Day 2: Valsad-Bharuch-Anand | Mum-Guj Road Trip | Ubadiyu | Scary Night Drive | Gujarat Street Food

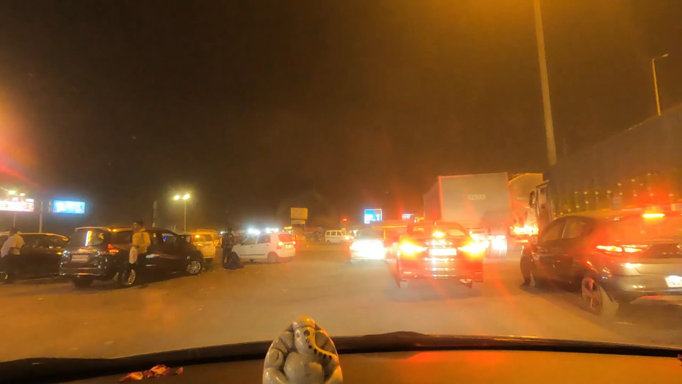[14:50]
वहाँ पे काफ़ी सारे कॉफी शॉप्स एंड स्नैक हाउसेस वगैरह है। सो वी प्लान टू टेक अ शॉर्ट ब्रेक ऑफ 10 मिनट्स ओवर हियर एंड देन वी विल हेड टू द एक्सप्रेस वे।
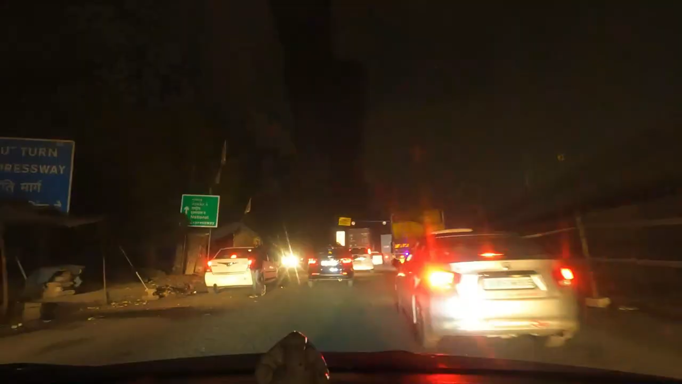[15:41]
एक्सप्रेस वे शुरू होने जा रहा है एंड
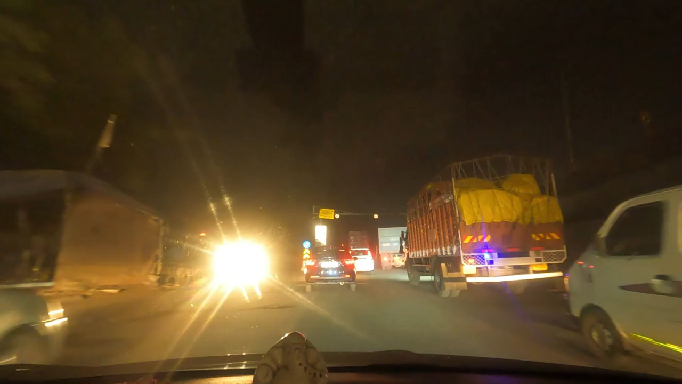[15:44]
देयर इज नो यू टर्न अलाउड देयर इज अ क्लियर कट साइन ओवर देयर दिस इज द 8th टोल
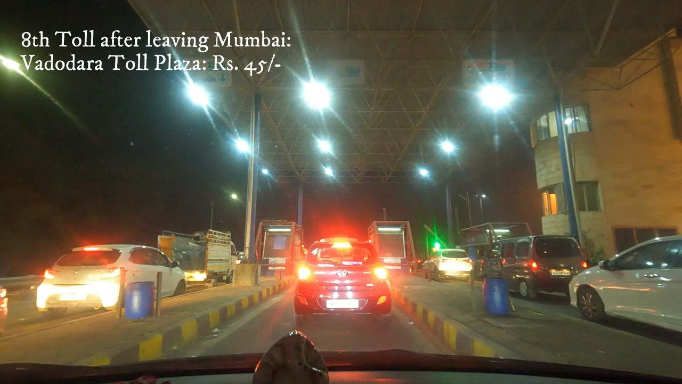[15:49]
ये एक्सप्रेस वे वाला टोल है और हमें दूसरा एक रोड दिखा रहा था एक्चुअली विच वॉज लिटिल
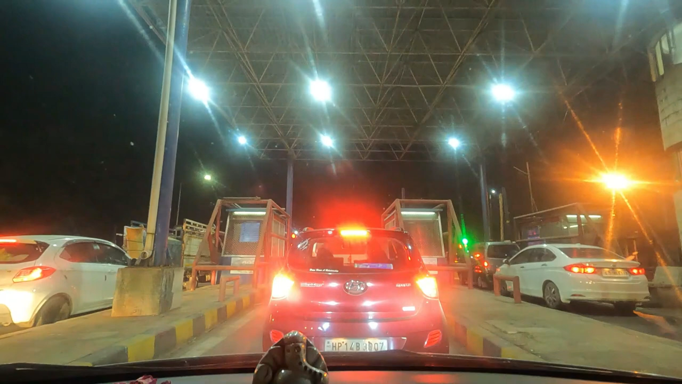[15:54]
शॉर्टर व्यास संबंध के लिए भावनगर कैसे जाना है तो दे रिकमेंडेड ही रिकमेंडेड दिस रूट विच इज एज पर हिम फास्टर
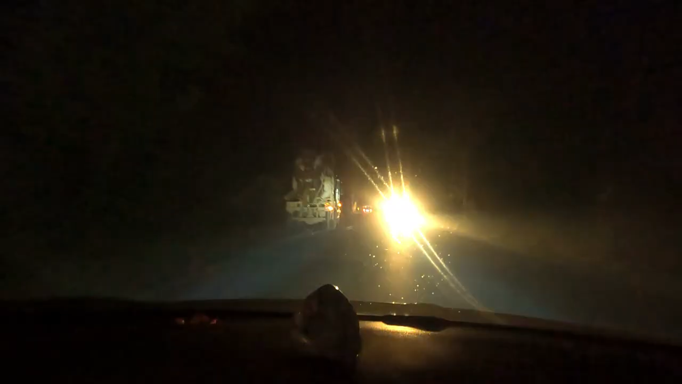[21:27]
Anand ke baad ye single road shuru hota hai,
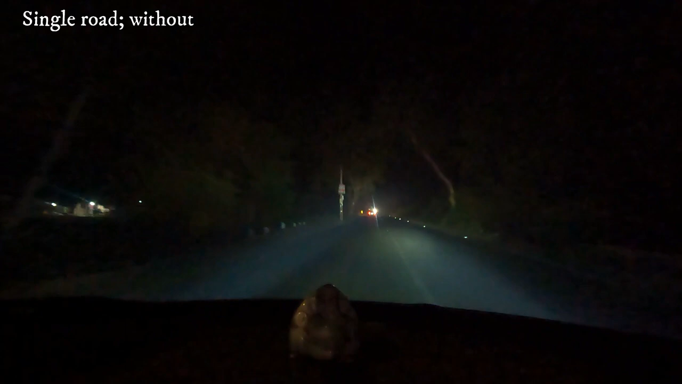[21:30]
highway khatam ho gaya, तो बीच में जो पार्टीशन है, डिवाइडर है, दैट इज ऑल गॉन, एंड नाउ इट्स ओनली द सिंगल रोड विच इज देयर,
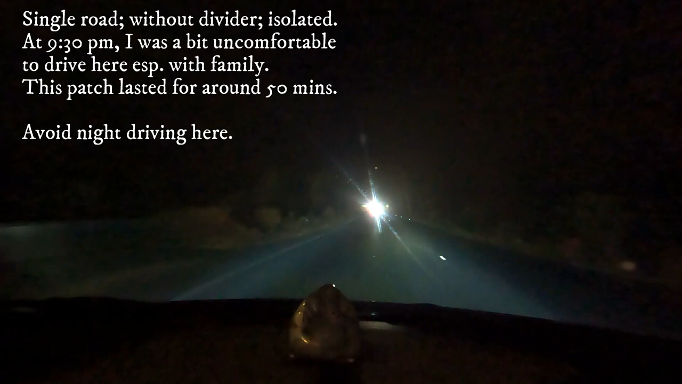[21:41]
एंड इट इज एडवाइजेबल कि अगर आप इस रूट से जा रहे हो दीव या फिर भावनगर की तरफ, तो थोड़ा आप जल्दी स्टार्ट कीजिए आपका दिन, और जो आप एक्टिविटीज़ में टाइम स्पेंड करते हो दिन में,
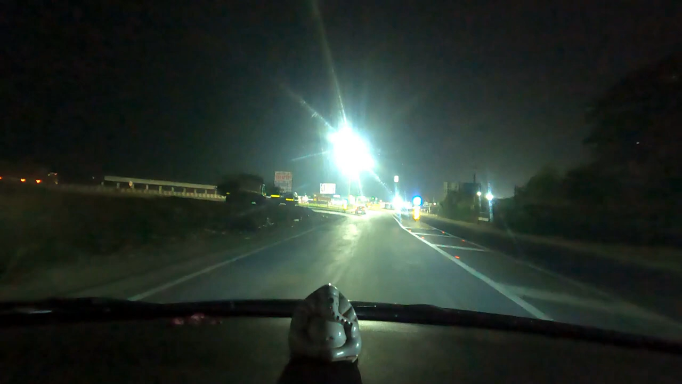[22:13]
बट नाउ वी आर फाइनली बैक ऑन टू द हाईवे। टर्न राइट ऑन द नेशनल हाईवे 751D।
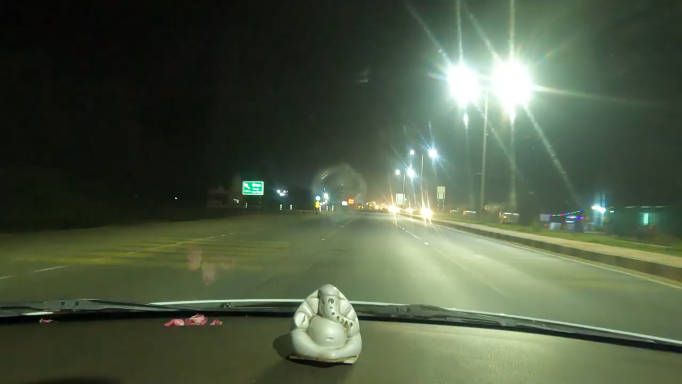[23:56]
Road तो बहुत बढ़िया है सब, they deserve a toll, that's fine.
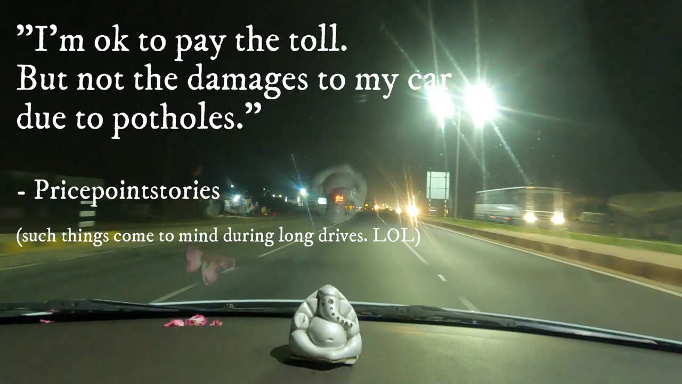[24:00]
I'm okay to pay the toll, but not the damages to my car due to potholes. Special junction है, यहाँ से अगर straight जाते तो बागोदरा और left जाते तो भावनगर।
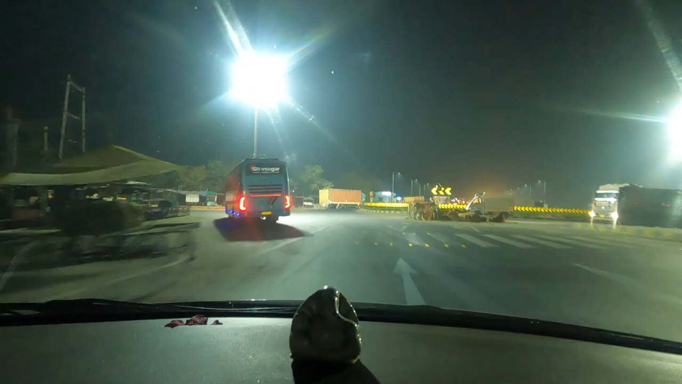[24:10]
हमें बागोदरा तो नहीं जाना है, तो इसलिए हम left ले रहे हैं. And we are heading towards Bhavnagar.
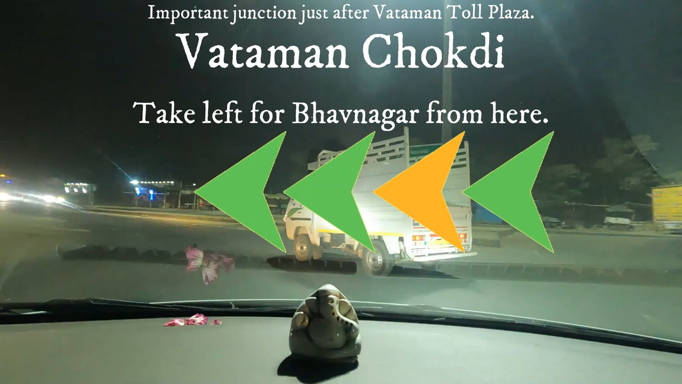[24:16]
I hope the road is good and safe. Fingers crossed.
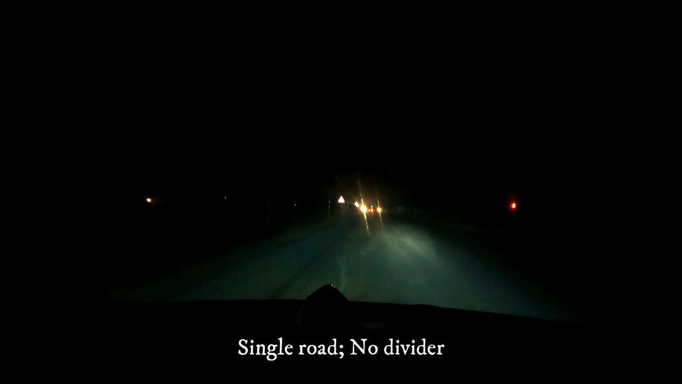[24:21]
तो जैसे हमने left लिया भावनगर के लिए, single road started. Road जैसे आगे आ जाता है ढोलेरा वगैरह की तरफ, तो ये kind of single lane road है ये, मतलब one way,
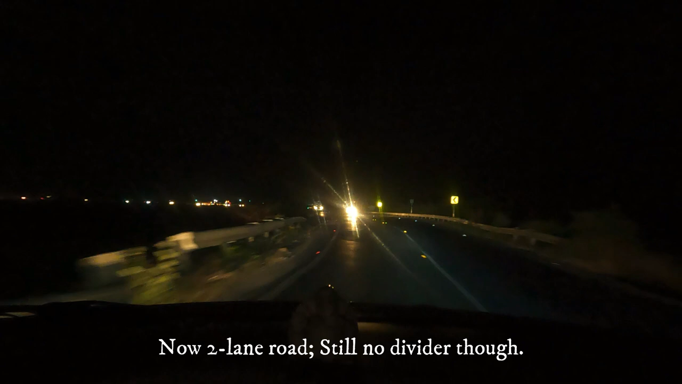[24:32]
a single lane to go and single lane for the incoming traffic. Okay, there's no divider in between. And people are trying to overtake and stuff like that. 20 kilometers up to Dholera.
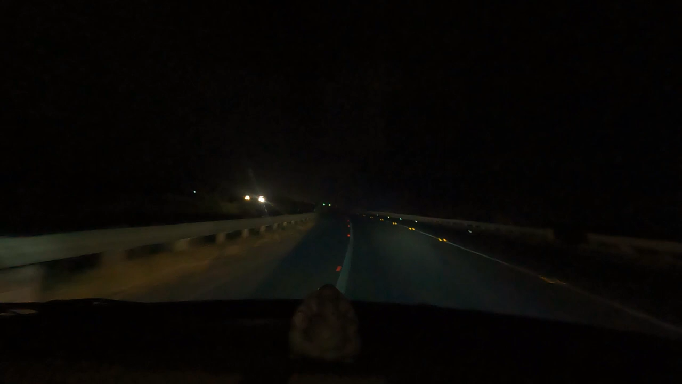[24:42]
So after this, we'll be waiting for a few minutes in a restaurant.